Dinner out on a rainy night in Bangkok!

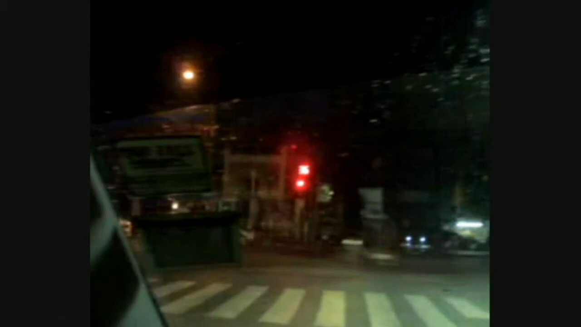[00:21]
Well, my little brother and I are going to get some dinner but not sure yet what we want to eat. Anyway, we just go to the complex, Salem Complex department store. Okay, now we got stuck at the red light and we are the first car in the row. So, on the right side is the police booth.
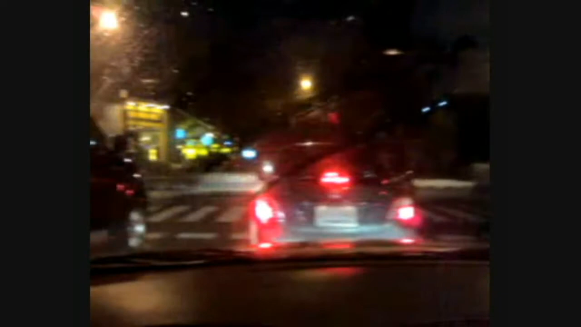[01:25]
And over there, the yellow light. It's the Backpackers Motel.
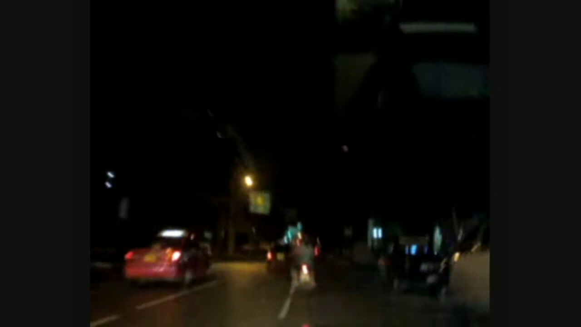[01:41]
Okay, we are going to make the left turn.
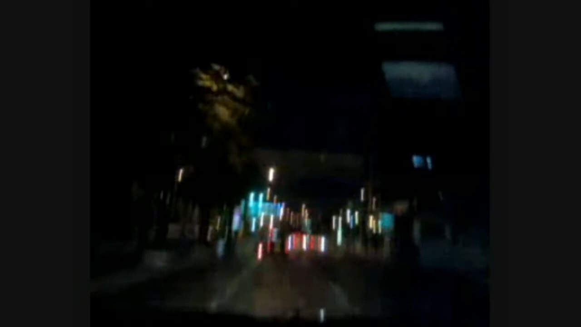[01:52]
Now, we are on Saton Street. Oh, not many cars at all. And above us is the Skytrain station.
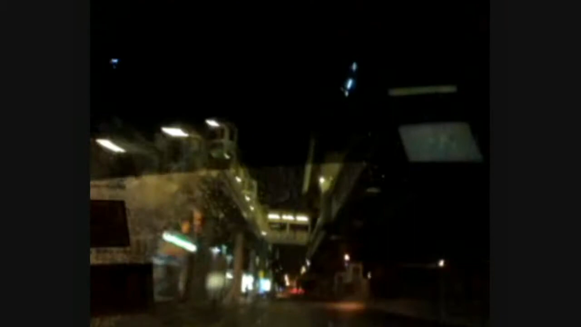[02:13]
Who am I talking to? Who am I talking to? It's my little brother.
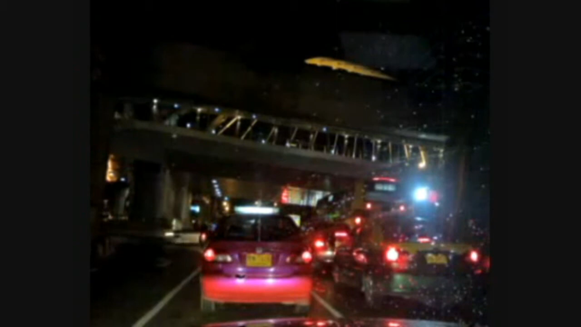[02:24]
And that is the large intersection.